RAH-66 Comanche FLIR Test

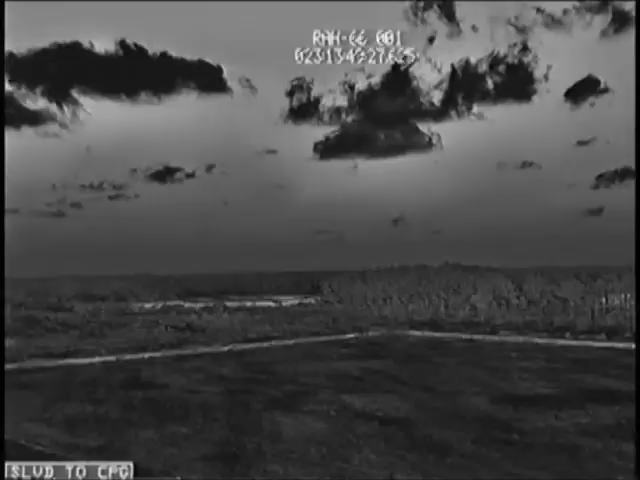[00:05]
Yeah, you can fly with that, that's for sure. Yeah, this isn't too bad.